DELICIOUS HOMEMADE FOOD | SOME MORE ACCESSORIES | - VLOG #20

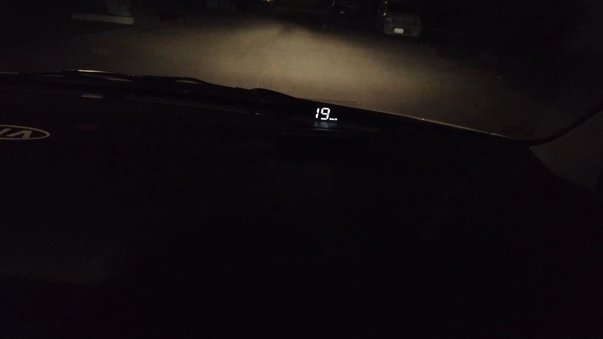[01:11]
It has a plug-in. It's on the parking. You cannot see the speed here. You can see it on your own.
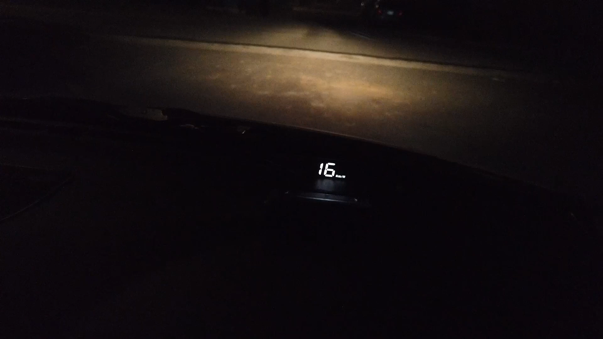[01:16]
You can see it on your own. One of my friends. Who are from the subscriber. They had to adjust my head lights.
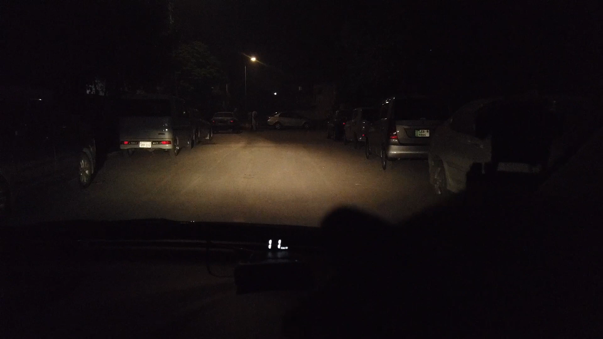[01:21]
They had to adjust my head lights. So adjust it. And the position is a lot better. And the position is good.
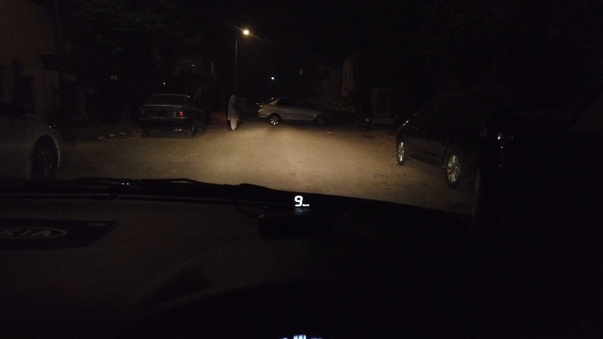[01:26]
And the throw is good. The car is low. This car is high. So after adjusting the trunk mat is much better.